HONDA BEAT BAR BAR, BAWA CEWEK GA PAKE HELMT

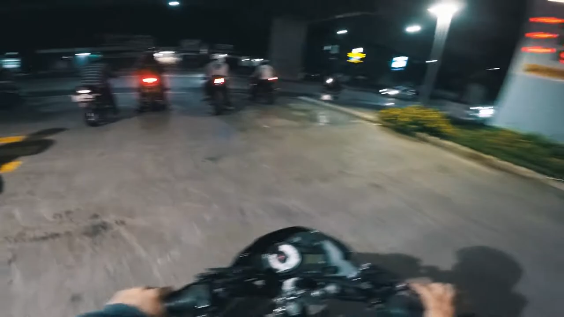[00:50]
Nih ada Ical, ada Aldi, ada ya Adnan sama Ayla. Ini ada Totong.
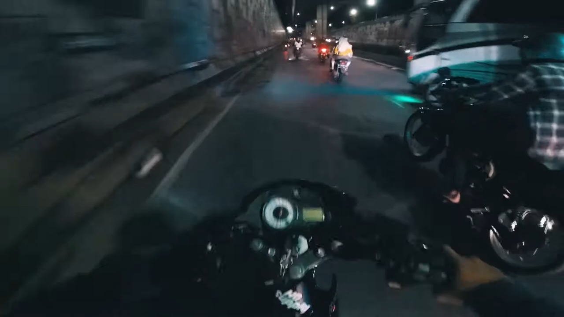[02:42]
Ada Totong dengan Tigernya. Gila ya itu. Udah tahu bawa ceweknya, naik Matic, ngebut, keres aja lo. Bahaya anjir. Gelo, ini keren banget anjir. CR, itu CR, CS1-nya jadi kayak touring-touring gitu.
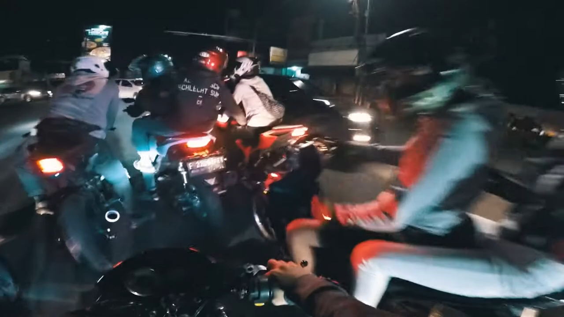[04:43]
Enggak. Yang cewek yang digonceng yang pakai baju jaket oranye rusuh ya. Bawa motornya rusuh anjir ya tadi. Lihat deh nanti.
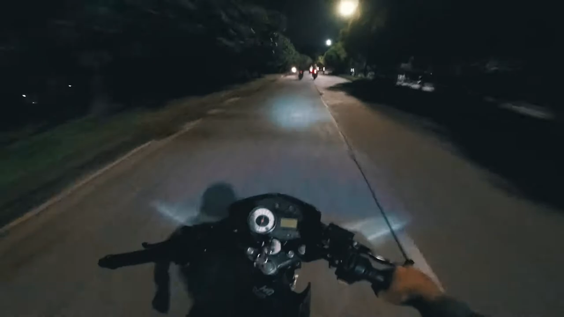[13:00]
Ngeri motor orang, jangan dibawa ngebut anjir. Jalannya juga bumpy di sini anjir. Yang belokan ke Pakansari. Kaget, jalan gua siapa anjir? Si Totong enak banget kayaknya motornya anjir. Si Rangga anjay.
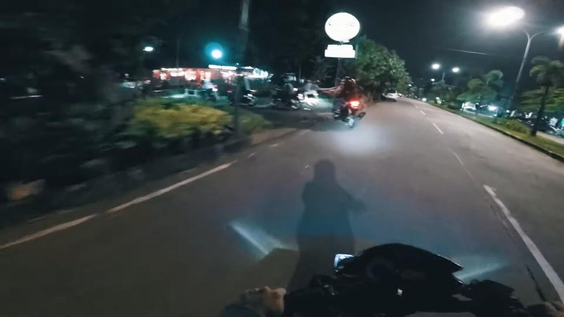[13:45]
Tuh lampunya kedap-kedip banyak. Banyak lampu neonnya.